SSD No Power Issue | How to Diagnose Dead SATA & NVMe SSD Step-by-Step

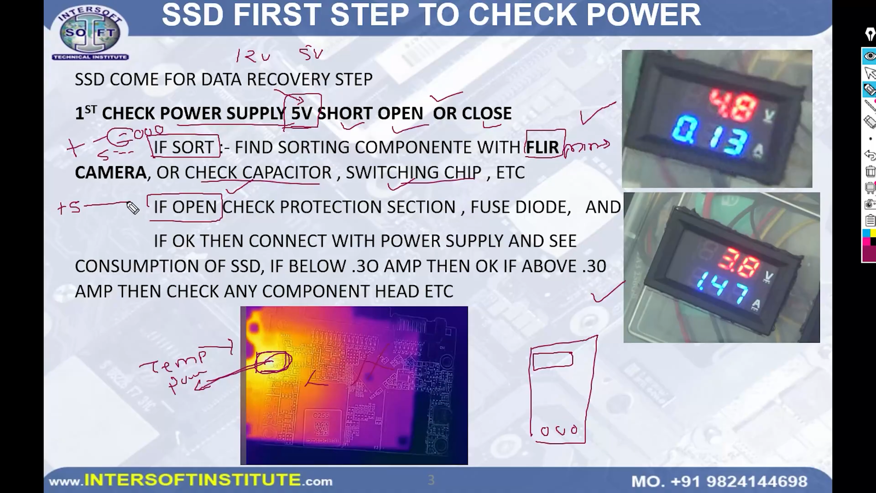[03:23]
so we can check with the capacitors is short or switching chips out anything which we sort second if circuit is open means 5 watt is not going inside 5 watt supply maybe in between there is a fuse or maybe coil or something is there then there is a problem in the protection that is a fuse diode and all those things problems are there and if circuit is okay it shows the diode value 300 to 500 300 to 700 values but putting in a diode value it shows okay means we can assume that power is going inside then power supply and see the consumption of ssd if below 0.30 ampere if it is below 0.30
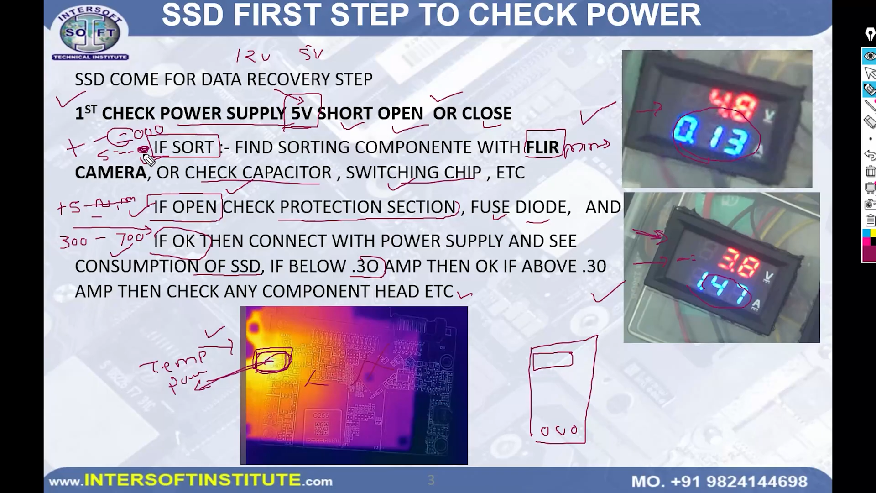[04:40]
or further short it is not open power is going inside and if it is not okay 300 700 not showing but some inside there is a shorting and component is overheating in this our case we have found it is a short so we will go next step with the short so after finding short first we have to find a